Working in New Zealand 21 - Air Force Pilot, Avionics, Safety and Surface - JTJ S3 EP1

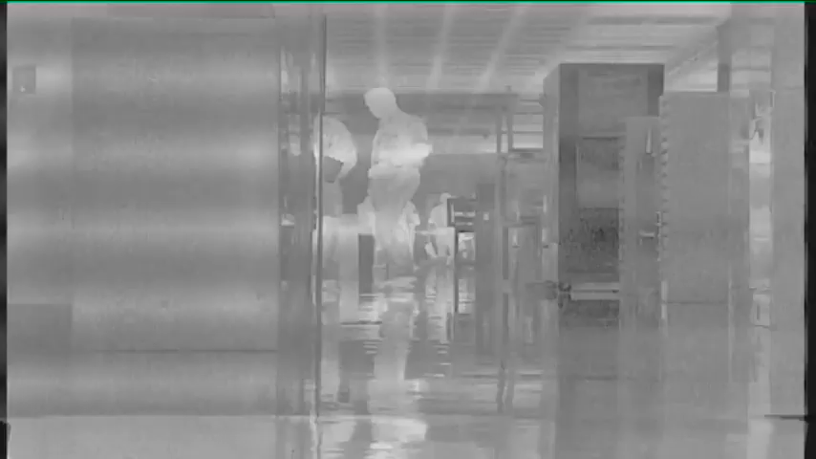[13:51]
gyro stabilized and can track moving objects automatically
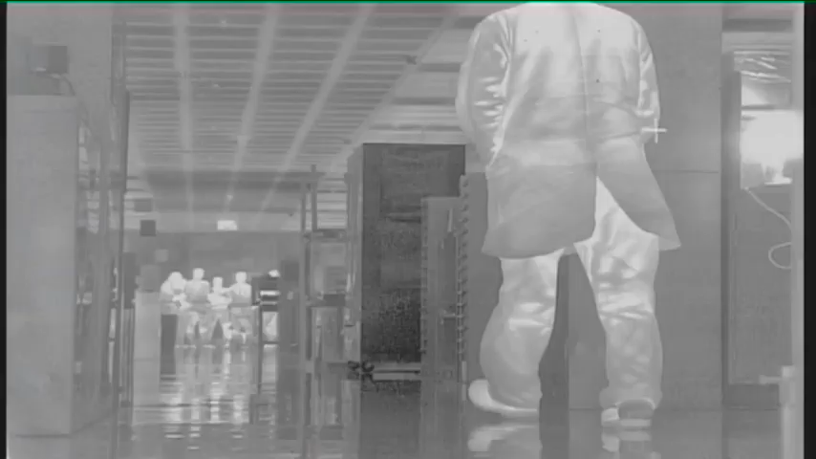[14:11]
as well yeah and then you can zoom in with the with the other button in there
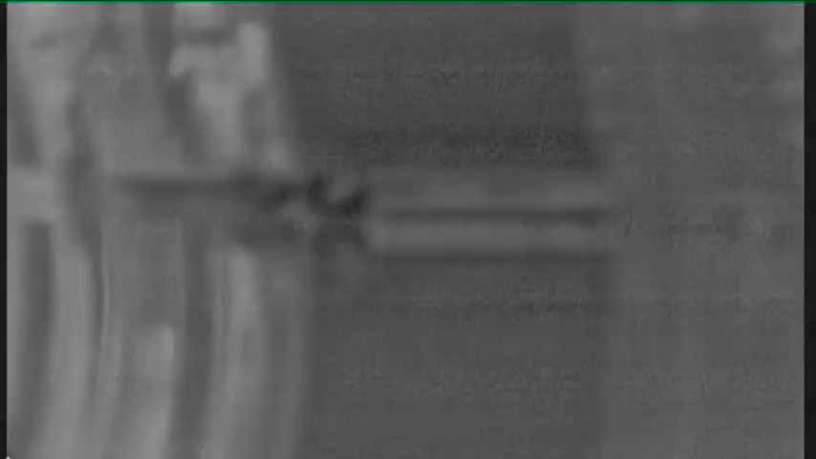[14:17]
i'll show you some
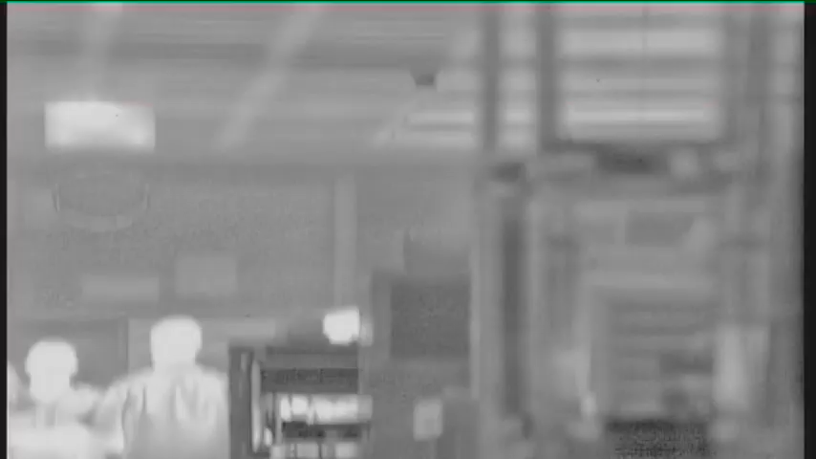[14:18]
of the things the system can do should be able to pick this up